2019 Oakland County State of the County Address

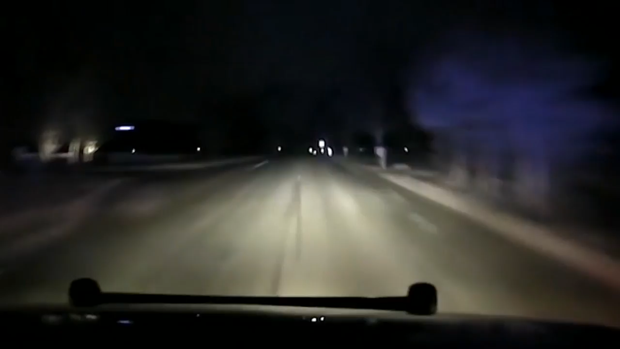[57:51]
And Christine, if you're clear, if you could head over to maybe there's a vehicle heading westbound. 1513, it would have been a stop when I'm stopping. Speed and going over 100 miles an hour. Or maybe no. 10-4. He went into the woods. He's on fire. Give me fire on in route.
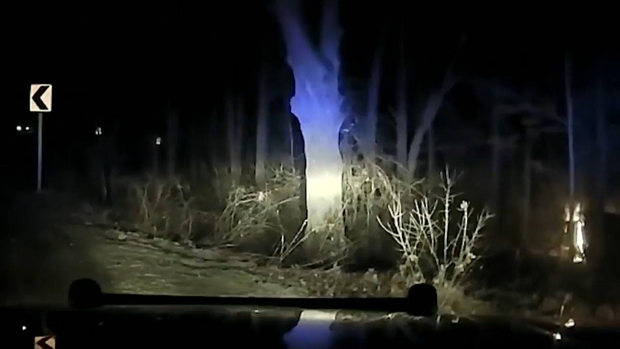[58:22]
He crashed. Captain, fire in route. Hey. Yep. Yeah. Yeah, I see that, buddy. Who else is in the car? Who else is in the car? Can I get out? Yeah, get out.